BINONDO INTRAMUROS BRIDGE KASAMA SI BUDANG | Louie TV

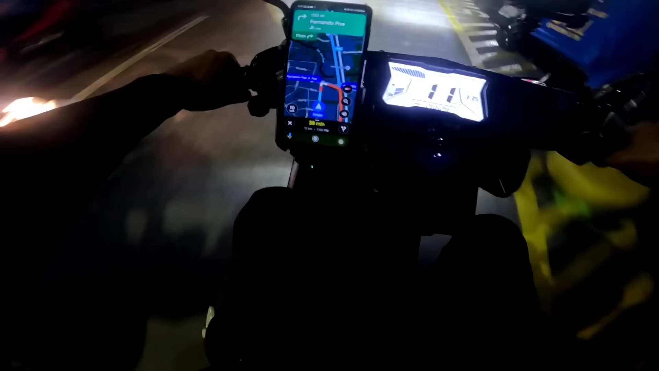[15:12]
38 minutes Ang biyahe natin Simula dito Hanggang doon sa Bridge No?
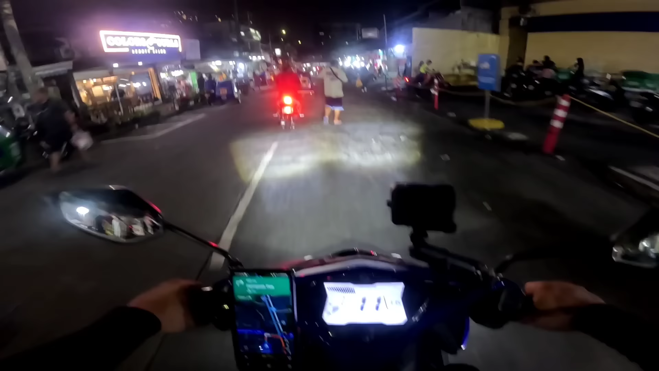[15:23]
12 kilometers Ang babiyahein natin Let's Yeah Ito na kami Masaya to Parehas namin First time ni Budang Siguro may makakainan naman doon No? Dangbun Dito kakanan na tayo Dito
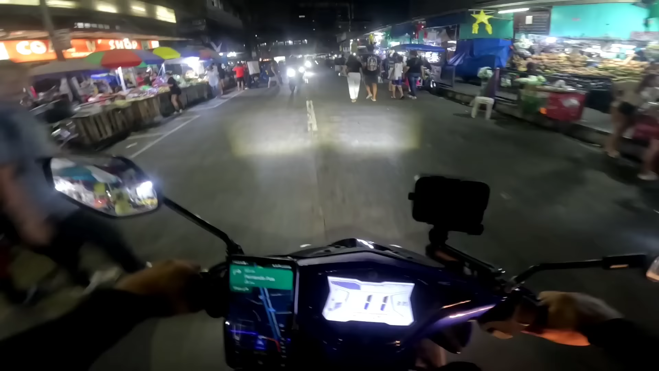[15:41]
Nandito pa rin tayo sa Muñoz Mga kapanalig Sa may Walter Mart Aras kakalabas lang natin Tatlo yung ano doon Yung tulay Mga kapanalig
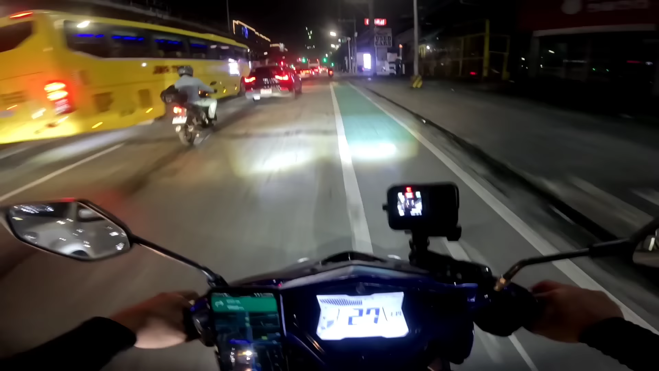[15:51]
Pero pupuntahan natin Yung isa Sa mga sikat Dahil maganda yung mga lights
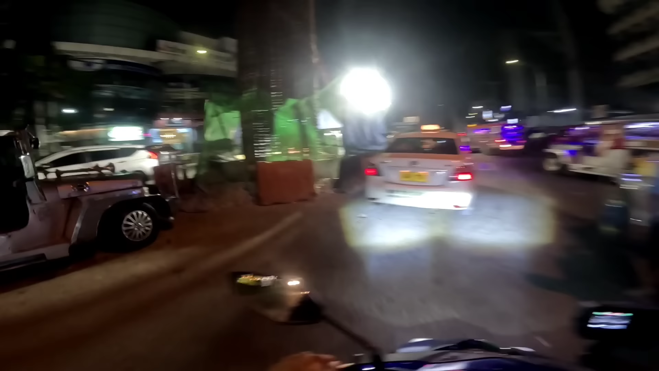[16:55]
Malami rin palang ginagawa dito Ano kaya ito? MRT LRT
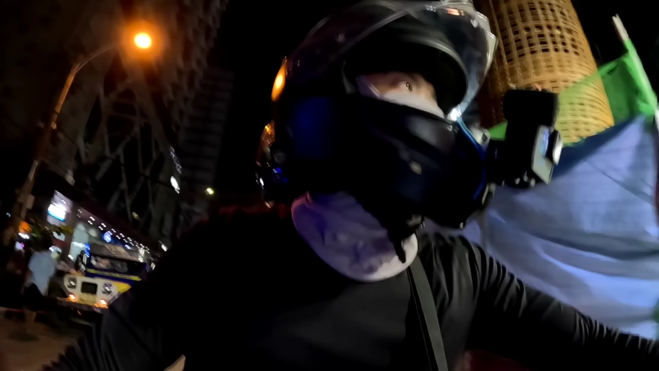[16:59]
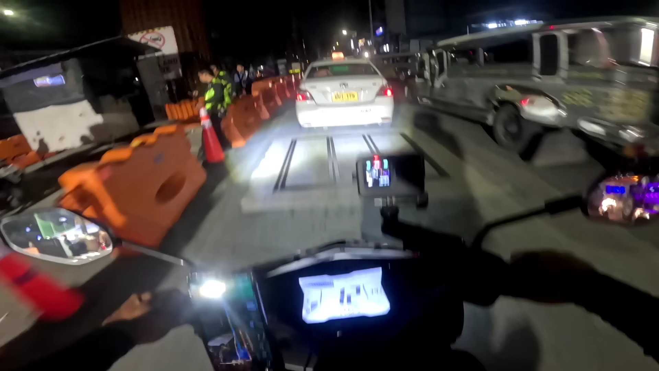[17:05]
Oh yeah Dami oh Mga solid yung mga ano niya no Play over kaya yan Ay!
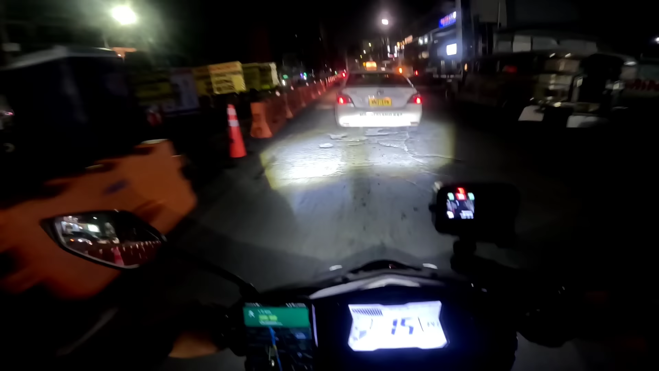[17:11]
Ay! Ay! Lubak Lubak Lubak dito ah Oh Ito lalim na ito Kunti na lang ito Delikado ito ah Ang laking bagay talaga ng Google Map po Kung walang Google Map Baka nakangapa nga pa kami ni Budang Kusan papunta doon
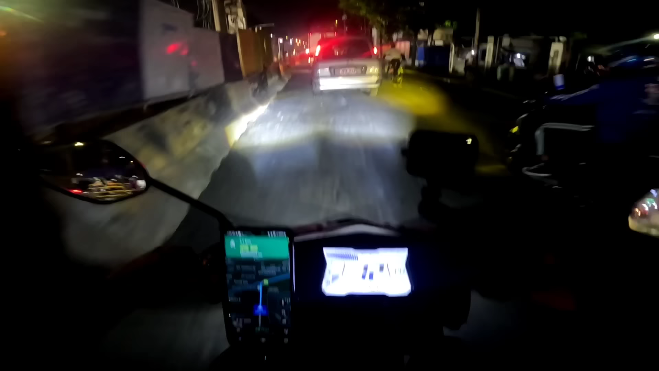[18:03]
Dami palang ginagawa dito Kaya traffic eh So kung dadaan kayo dito sa West Avenue Expect nyo na Medyo traffic Dahil maraming ginagawa
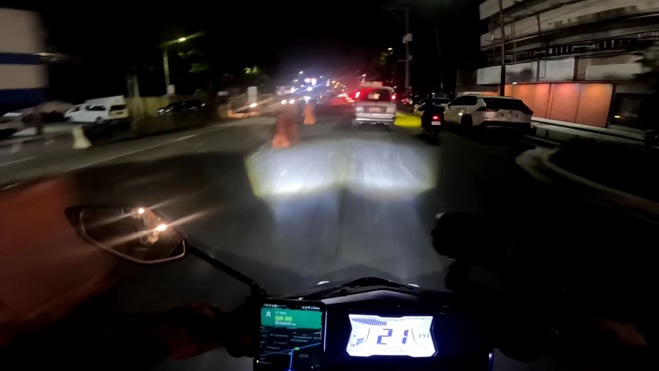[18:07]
Dito na tayo sa maraming sasakyan Aha Dito lang tayo sa motorcycle lane Para wala tayong problema Nasa tunnel na tayo Aha
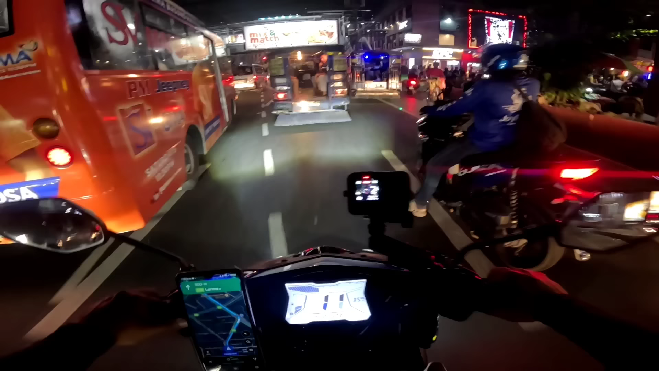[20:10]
Ayan na Yeah Napakalaking bagay talaga ng Google map na to Pag nare-retro natin to Kiapo Church na Tapos Luneta Park
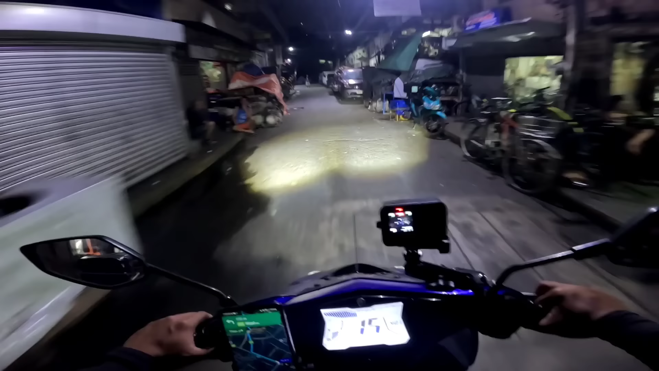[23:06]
Hindi ako familiar Sa daan dito Mga shortcut siguro Mga shortcut
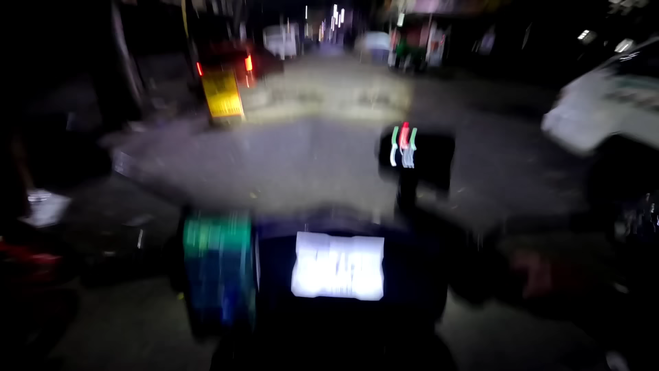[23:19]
Wow Looban na itong mga Dinadaanan natin
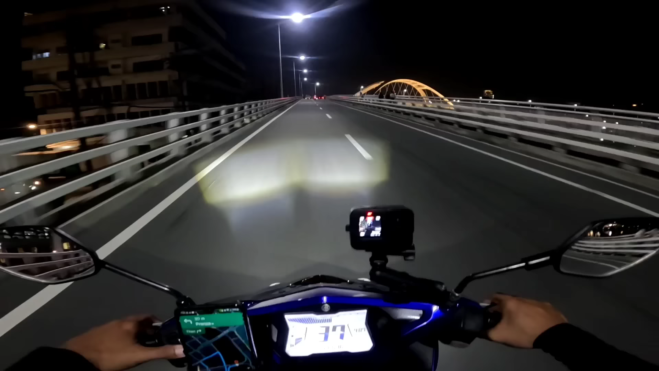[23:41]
Mamaya Pupuntahan Pupuntahan Sa ilalim Yung ano Ah Mali ba tayo Ng pinasok Hindi Ito yun O Diba Wow So ito pala yung Sinasabi nilang Ano O Pwede ka magpa Feature So Nagpondo na ito Mga kapanalig Ay Chinese din
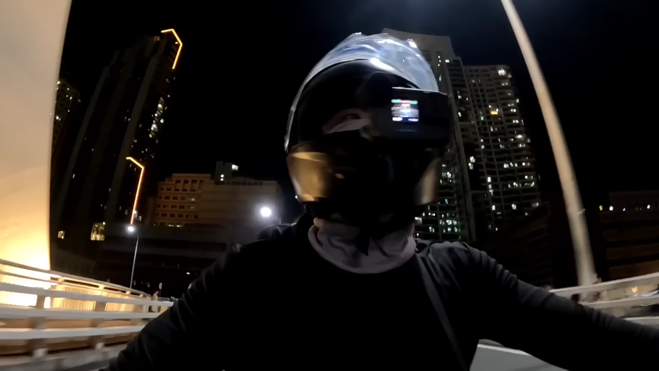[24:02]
Pagkakaalam ko Nasa 3.3 billion Yung Ano Ginastos dito Para maitayo
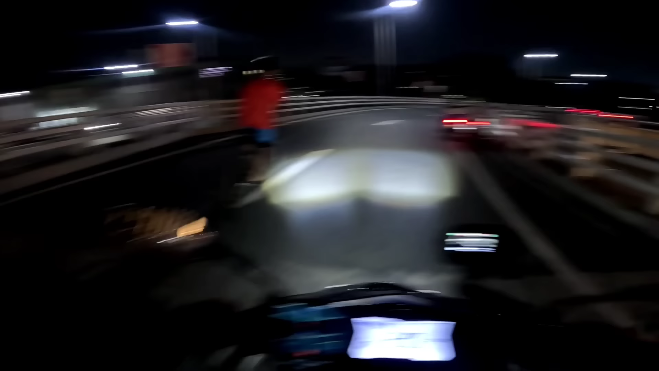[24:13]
Oo Yung bridge Pero sa ilalim Ito yung may mga fountain O Doon na tayo So nandito na Ah Nandito na nga
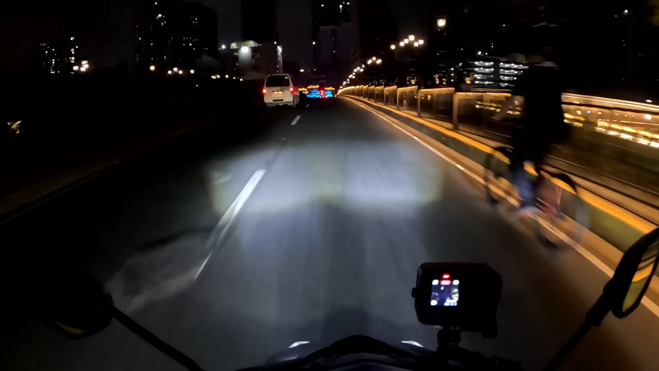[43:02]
Nandito na tayo Sa Jones Bridge Wow Ang ganda Dati may mga ilaw to eh Mga building Ba't ngayon Ba't ngayon Nawala O Ganda ng Chinese Ano no? Ano pa tawag dyan? Chinese Tempo Chinese collar Arco Nandito tayo Sa Binondo Mga kaibigan Nating Chinese Nandito
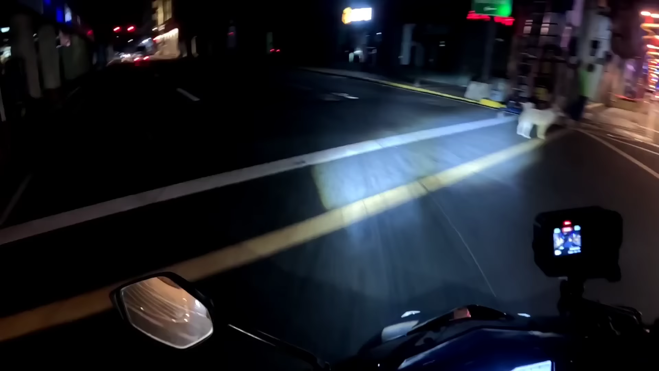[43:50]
Dito Uwa Kakaliwa tayo O Nakapamasal Gamay At may stoplight
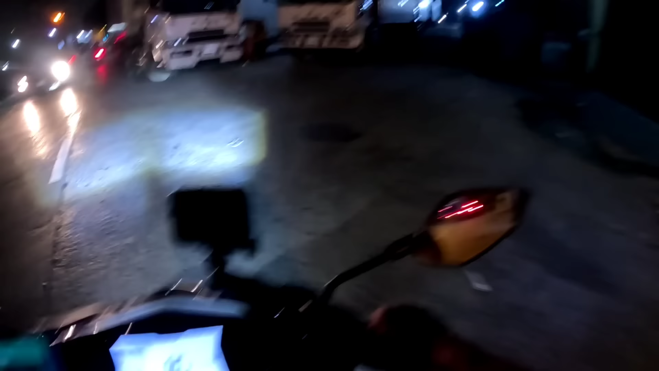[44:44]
Kakaliwa Kanan Lalaki ng truck Dito
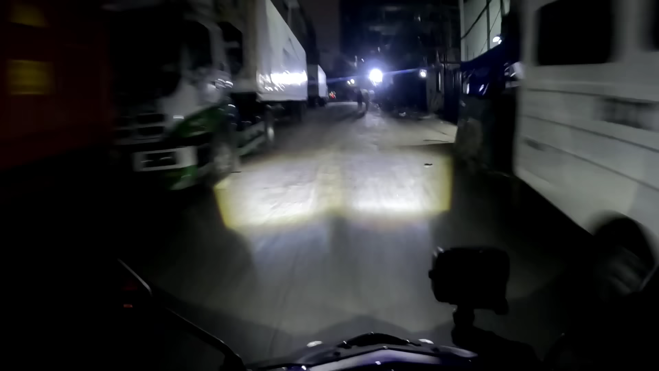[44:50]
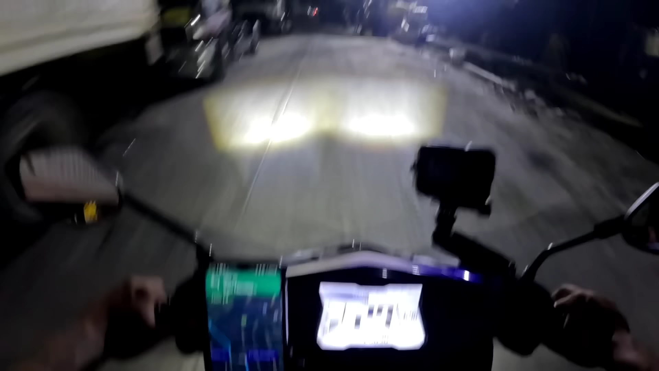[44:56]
Sasalita ako eh Diretso
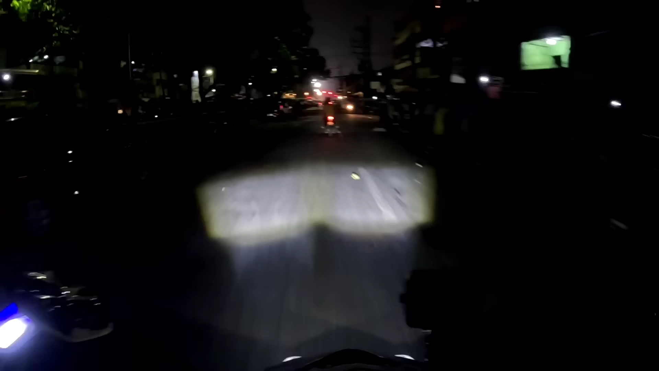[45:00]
Hindi ko na Alam Itong lugar na ito Lugar na ito Mga kapanalig First time Kung dumaan Talaga dito Kung walang mapa Ligao tayo Sala tayo Kakanan tayo Kanan daw tayo
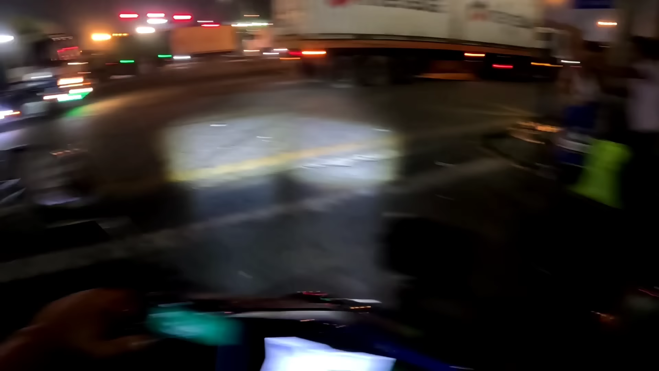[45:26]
Kanan O lalaki ng truck Pero saan tayo Ano sa ano tayo Na pala Masipor Ang galing Panabotas To pala Parang lapit Na natin Agad Alam mo na Ito Daming truck Ngayon